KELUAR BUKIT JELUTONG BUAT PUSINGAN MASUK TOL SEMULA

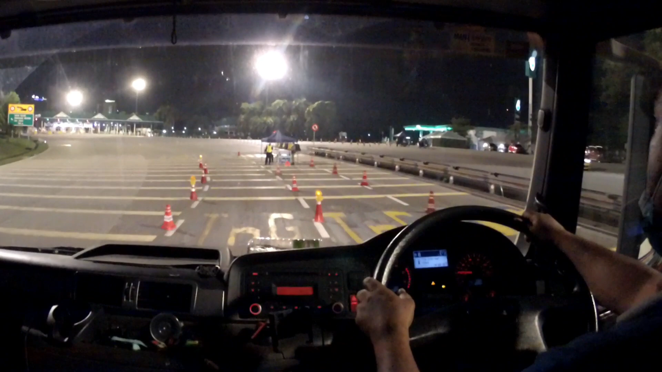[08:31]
Kereta dah masa rata lang. Tak ada, dua ada masuk. Yang dia ada dua jalan. Satu tadi dia orang masuk daripada Sarawa ikut gantri terus macam saya tadi ikut NKWI keluar sini U-turn kat depan Jelutong. Kita keluar dia sama kan. Tempat yang sama. Atau ke Kota Damansara. Kota Damansara.